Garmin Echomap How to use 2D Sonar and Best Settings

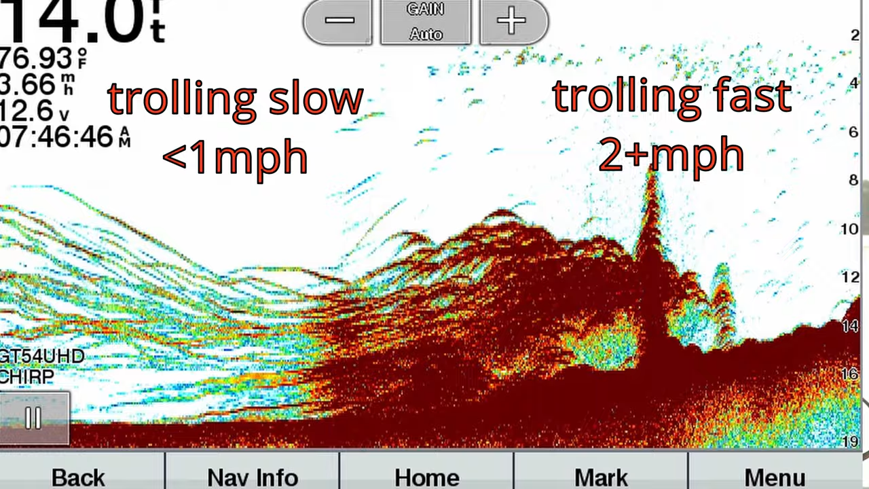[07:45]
That's why you see these sharp arcs because normally a fish is more shaped like this so it's gonna ping off the tail of it the middle and the head and it's going to give you this arc shape.
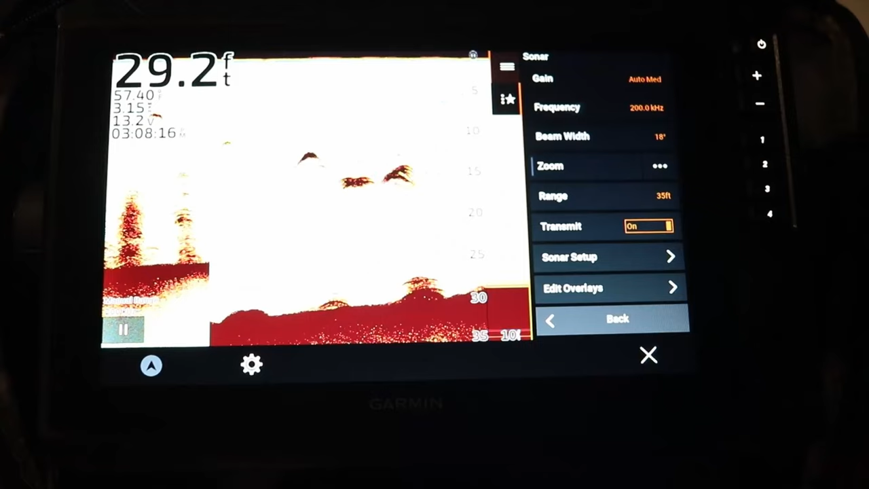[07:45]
On screen: depth 29.2 ft
So now back into the settings
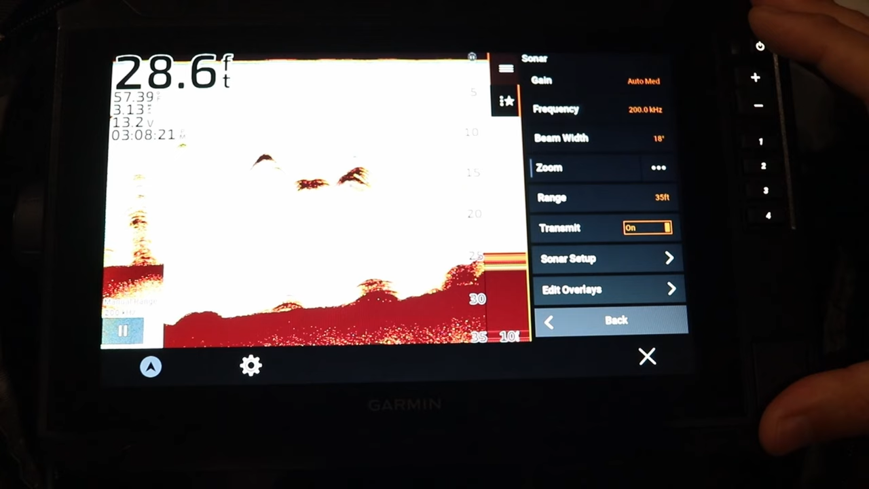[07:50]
On screen: depth 28.6 ft
menu on the 2d sonar screen itself we're gonna start from the top. This says your gain.
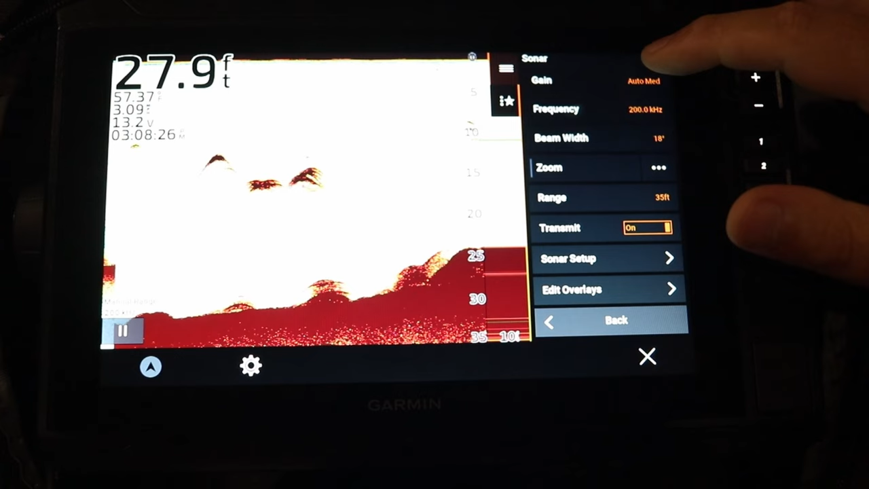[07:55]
On screen: depth 27.9 ft
This is your sensitivity of the unit. You can see I have mine set at auto medium. Typically auto medium or auto low are good settings to give you a crisp clear image for 2d sonar.
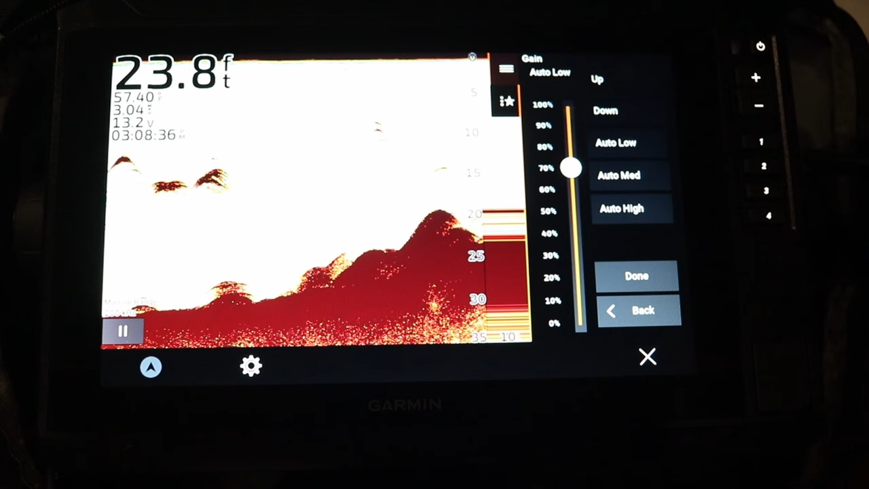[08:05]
On screen: depth 23.8 ft
You really don't have to tweak it too much unless you're in some sort of current system where there's a lot of sediment moving around.
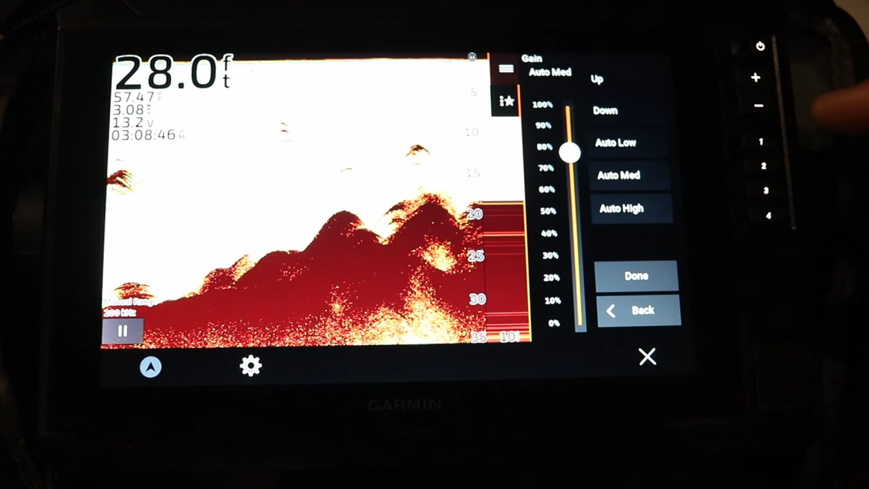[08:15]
On screen: depth 28.0 ft
You might have to adjust your settings that way but auto low or audio medium are good functions to leave them at. Typically with your frequency you just want to set it to chirp.
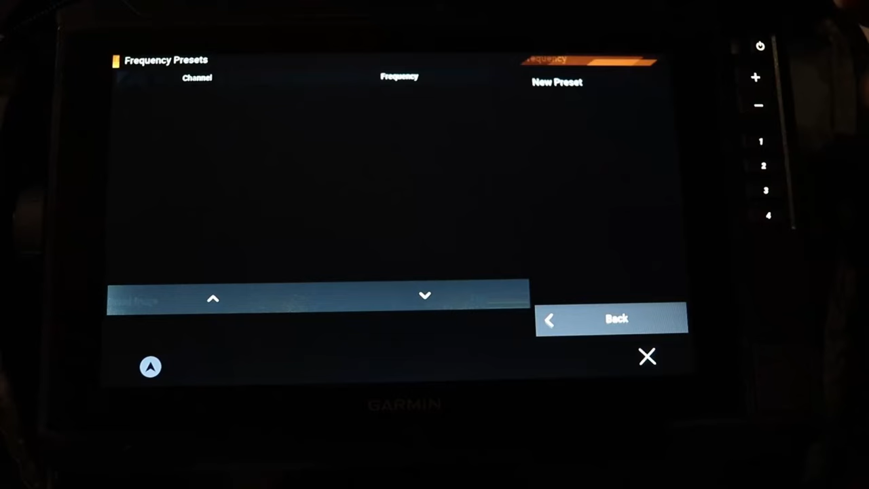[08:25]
Now in order to manually set a frequency you have to manually type it in.
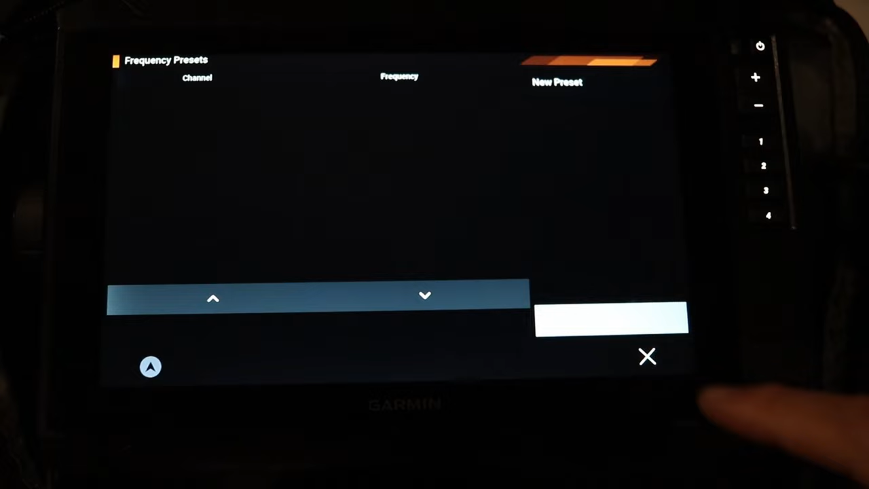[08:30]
So on these newer units you can manually set a very specific frequency.
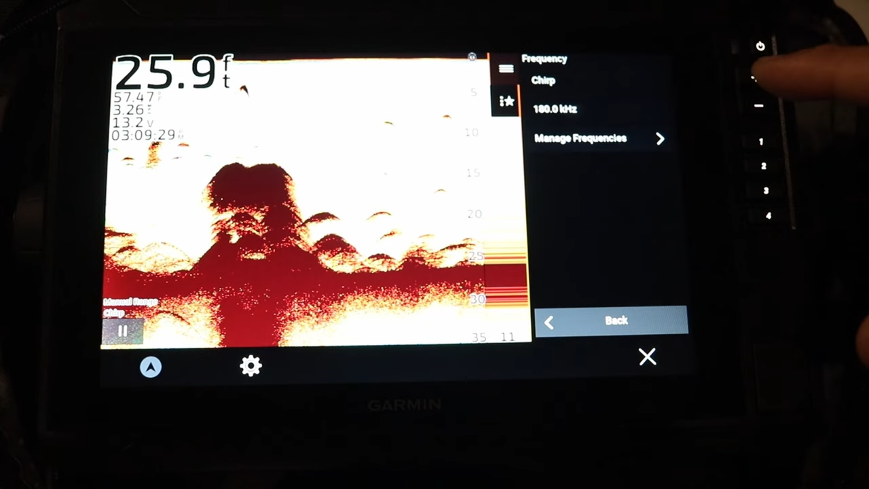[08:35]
On screen: depth 25.9 ft
By doing so you just click the manage frequencies, click the new preset and then you manually type in whatever frequency you want between this frequency
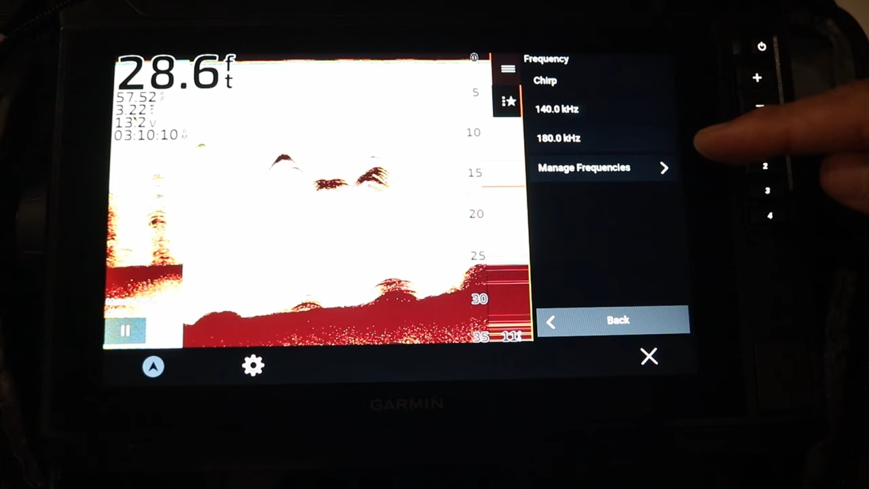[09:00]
On screen: depth 28.6 ft
I'm gonna click back and as you can see in my drop down menu my 140 is now able to be selected.
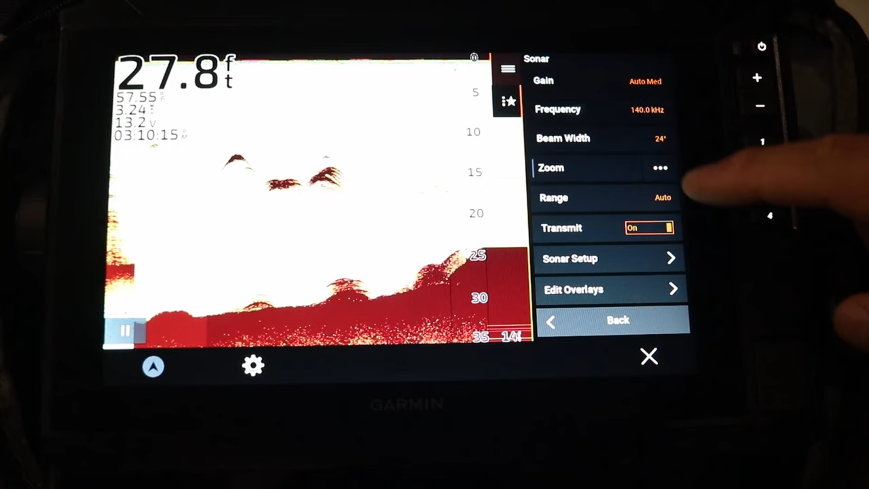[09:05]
On screen: depth 27.8 ft
But most of you just want to leave it at chirp. It's going to give you the clearest image possible. So next we have our beam width. Now we can adjust the cone angle of
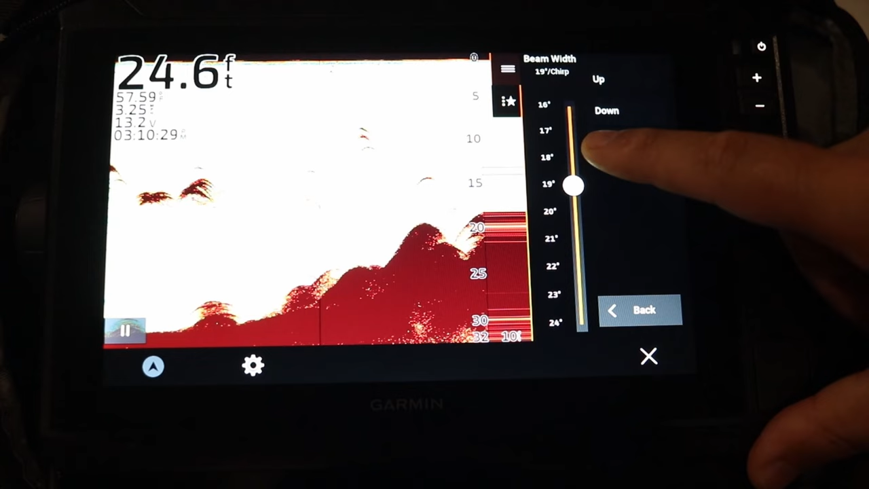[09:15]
On screen: depth 24.6 ft
our beam here simply by using the slider going up and down and you'll see you'll adjust your frequency as well. Or you can manually click the up and down and it'll adjust it for you.
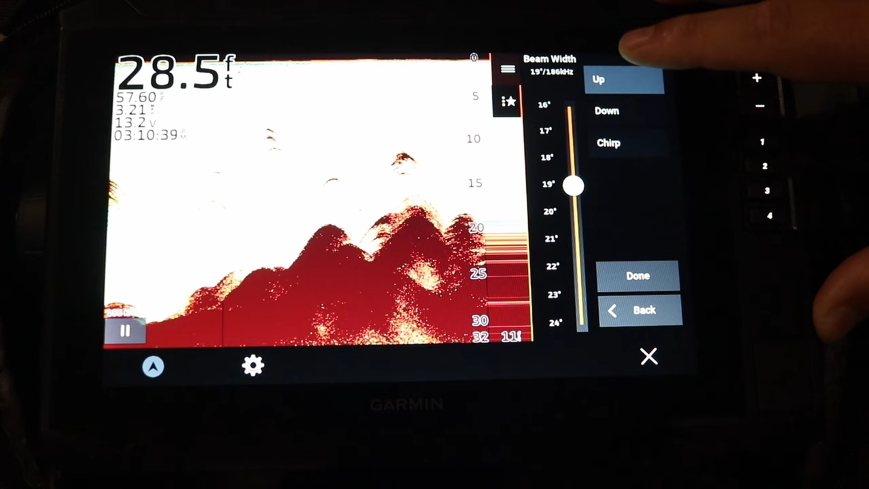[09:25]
On screen: depth 28.5 ft
Or you can select chirp which I highly recommend.
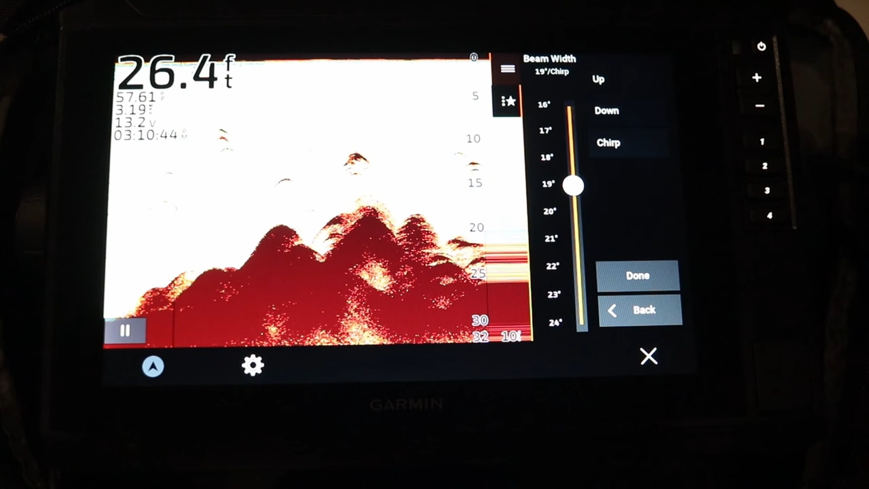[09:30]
On screen: depth 26.4 ft
It's going to give you the cleanest picture possible by selecting chirp.
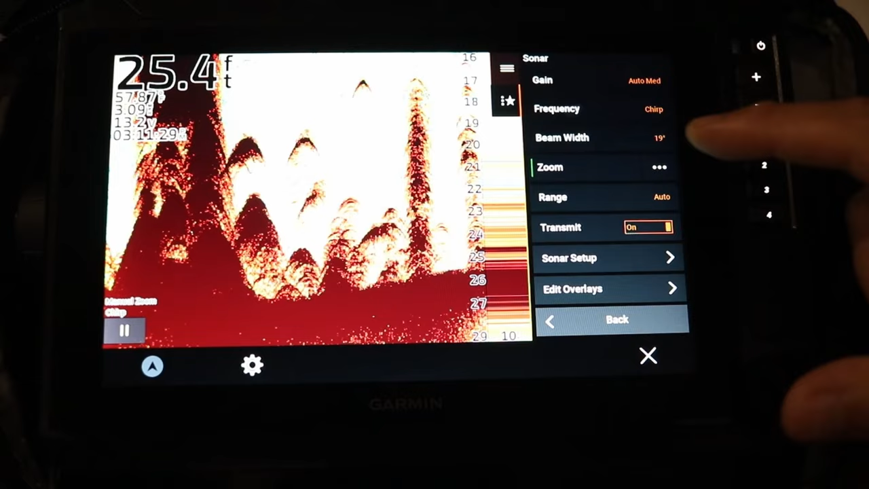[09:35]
On screen: depth 25.4 ft
Alright so now let's talk about the next feature here which is zoom.
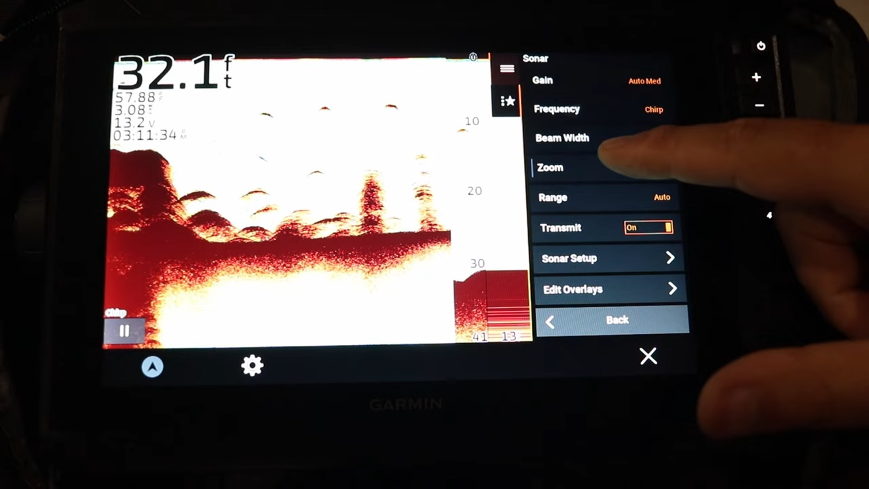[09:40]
On screen: depth 32.1 ft
So when I select zoom it's going to zoom into a certain preset of feet
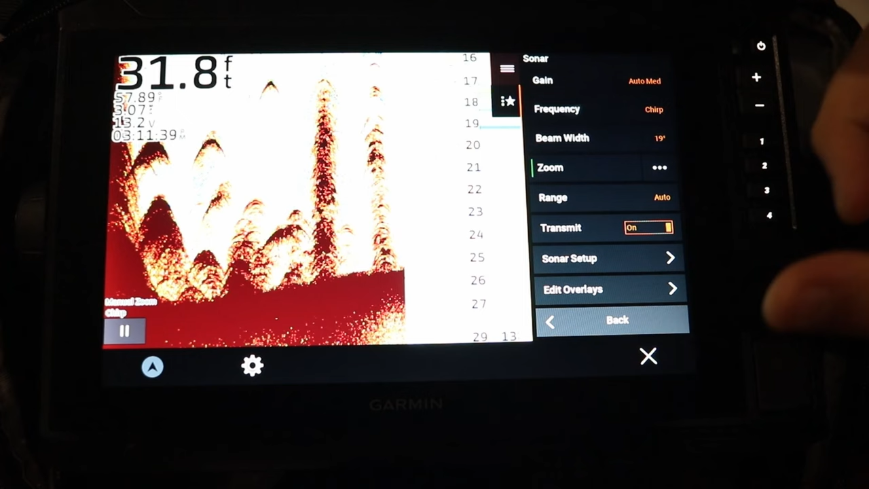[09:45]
On screen: depth 31.8 ft
from either the top or the bottom of the screen and here's how we set that. There's three buttons next to the zoom menu option. So we're going to click that.
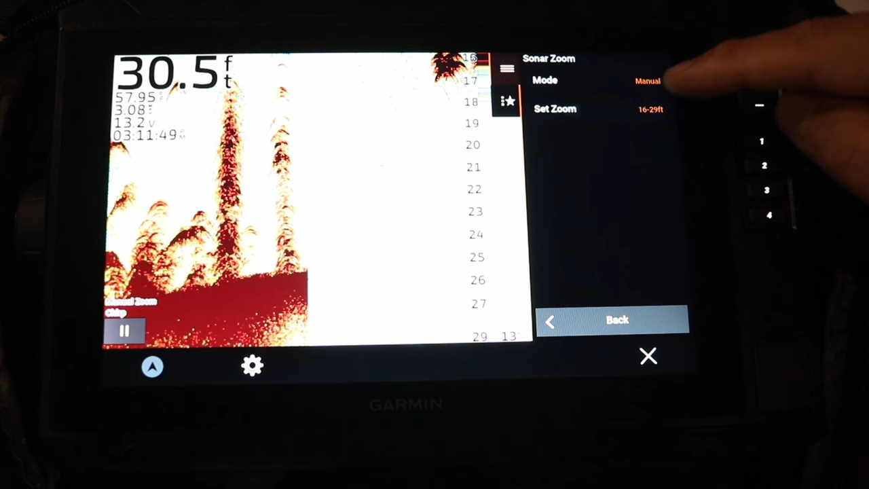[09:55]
On screen: depth 30.5 ft
We're going to click, right now it's in manual mode, we're going to click set zoom.
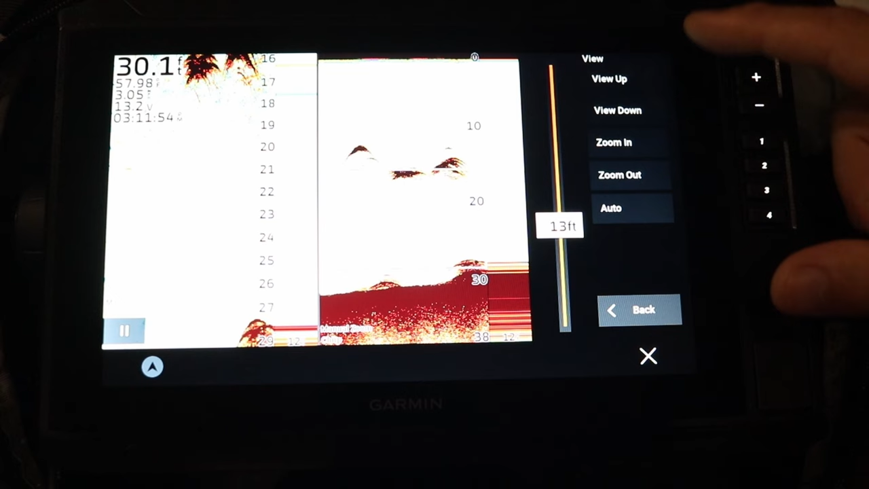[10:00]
And so what you see here there's two options to adjust this. I can move my zoom function up or down the water column.